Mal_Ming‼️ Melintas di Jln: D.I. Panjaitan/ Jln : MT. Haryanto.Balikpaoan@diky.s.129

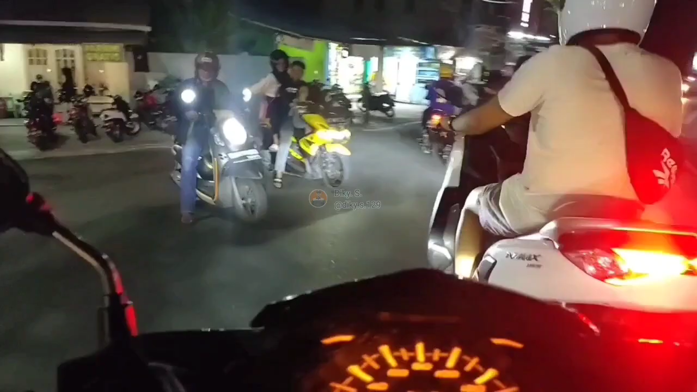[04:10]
cok jaran, ada pasir hampir aja rem depan sih, bahaya hampir aja,
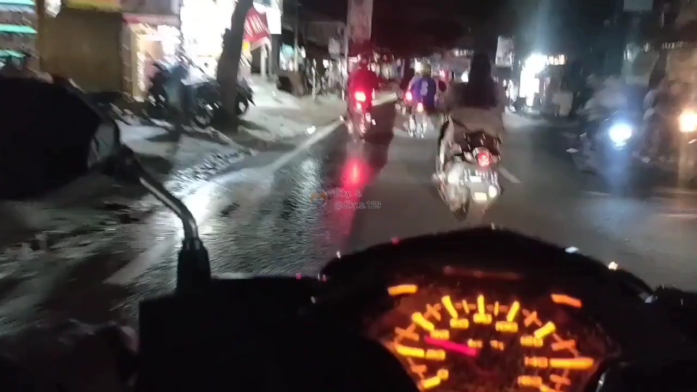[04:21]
padahal saya jadi jalan pelan-pelan karena saya rem depan ini nih, pas di depan saya tadi itu ada pasir pas berdekatan ada bak sampah. Hampir aja, tapi alhamdulillah aman aja karena saya bawanya pelan-pelan.
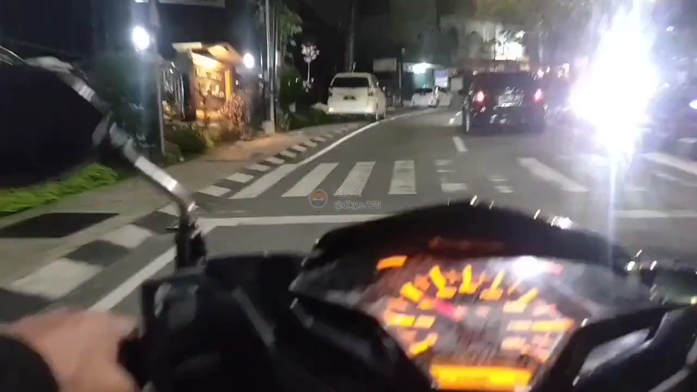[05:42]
Belok kanan itu kan tembus jalan Beler. Nah, belok kiri ini. Wow, lumayan ramai sebelah kanan. Warung nongki-nongki.
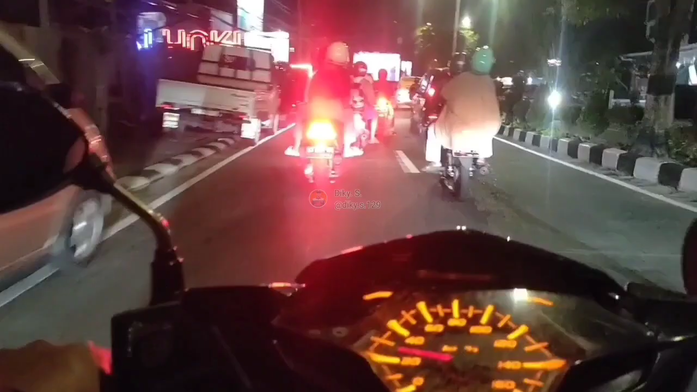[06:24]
Ya, beginilah suasana malam minggu di kota Balikpapan.